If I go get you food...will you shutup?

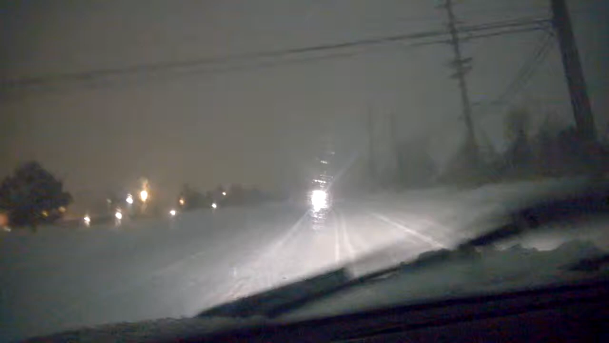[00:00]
went against the odds for you. Just to bring you Taco Bell.
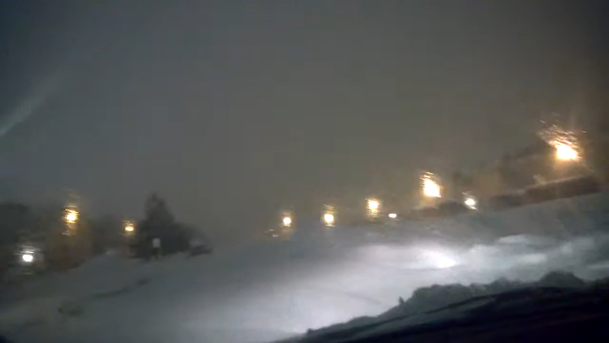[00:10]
Yes, this is just to bring you Taco Bell. I love you. Look at this crap. It's like a consistent flurry of blizzardom. And it's just freezing on my windshield as I drive.